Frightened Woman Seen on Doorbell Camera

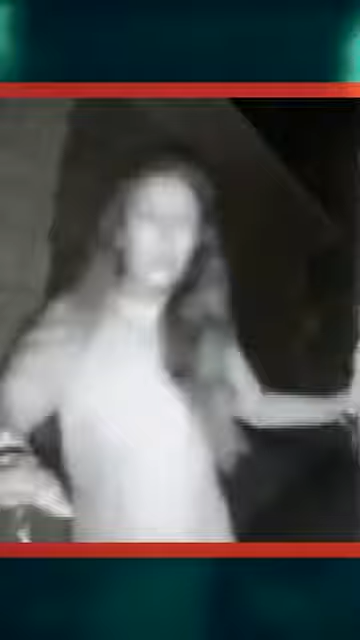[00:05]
A half-dressed woman rings a doorbell in the middle of the night.
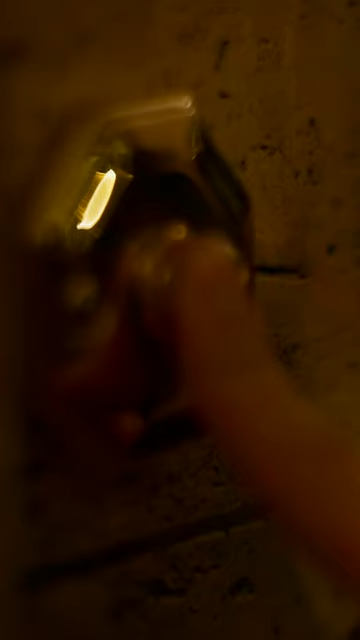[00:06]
She was wearing a white t-shirt.
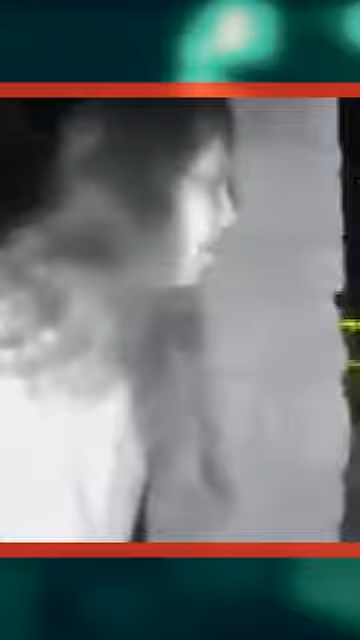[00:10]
Did not look like she was wearing any pants.
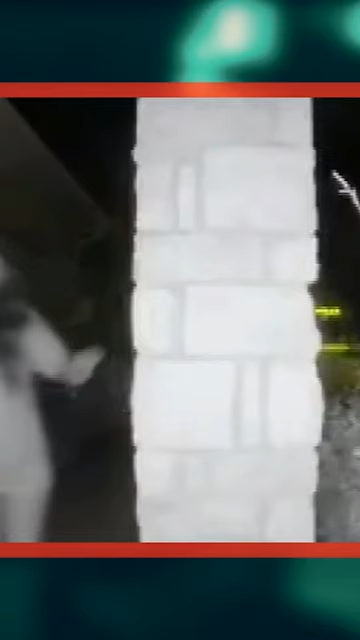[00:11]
She had restraints on her hands. She was looking around. It looked like she was being chased or followed. She was very scared. Like someone who had been kidnapped and being held against their will, and they escaped from their captor, and they were trying to seek help.